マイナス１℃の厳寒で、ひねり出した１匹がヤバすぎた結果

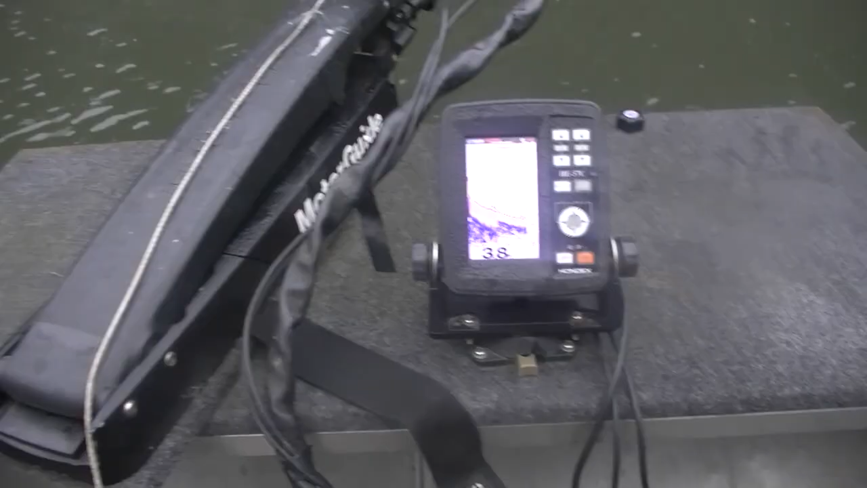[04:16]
撮るそう地形変化見ないであ、おるおるおるおるおるついとるな、そこの方に
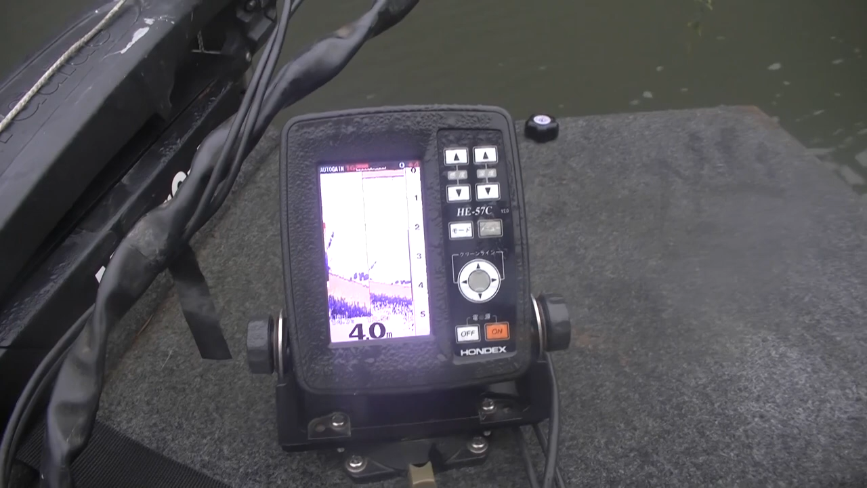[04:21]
On screen: depth 4.0 m
あ、でかいバツついとるなこれに対してやっぱり縦の釣りほんとね、
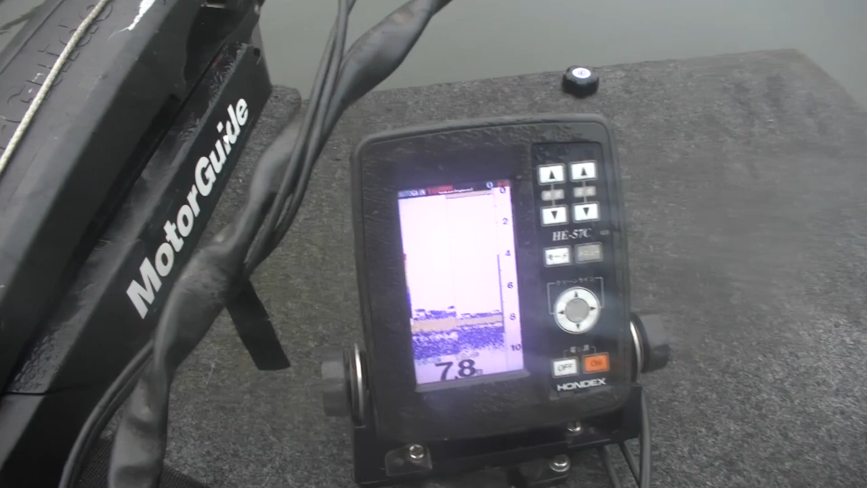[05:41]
ベイトはいっぱいいるんだよねただ渋いから食わないけど
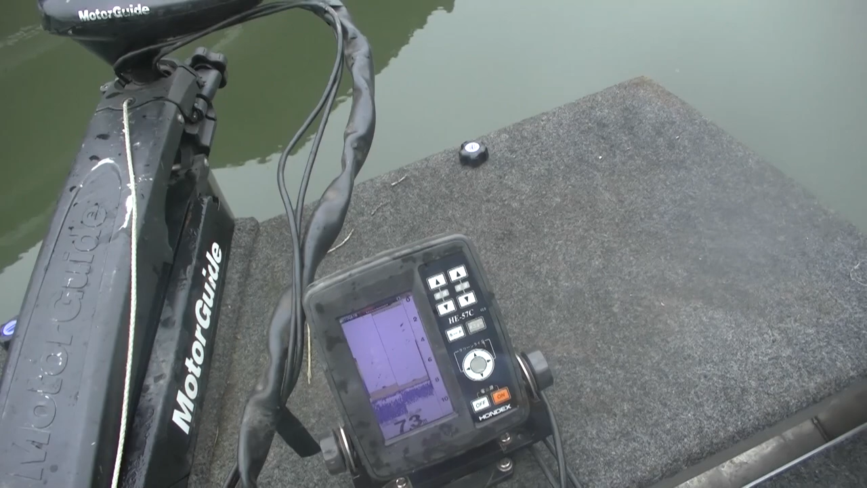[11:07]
3mみたいなおるわおるおるよっしゃ